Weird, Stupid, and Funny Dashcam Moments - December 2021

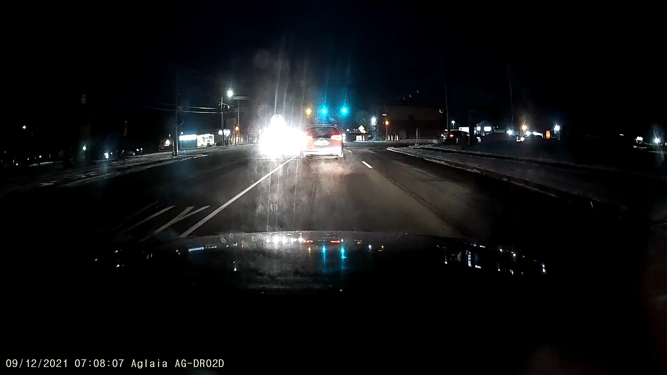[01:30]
he just take a right turn from the middle lane are you fucking serious that's not how this fucking intersection works what the fuck
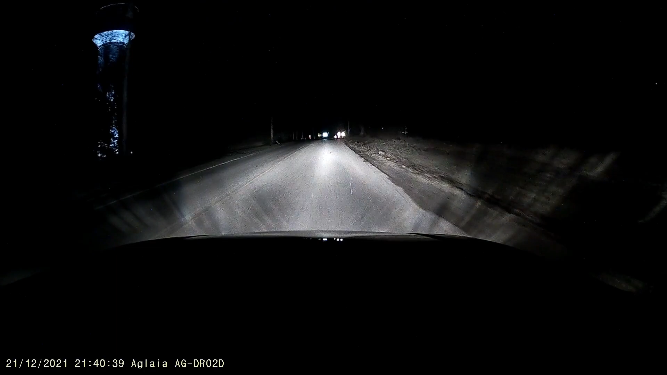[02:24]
holy shit i am so glad that i saw those deer oh my god that that could have been bad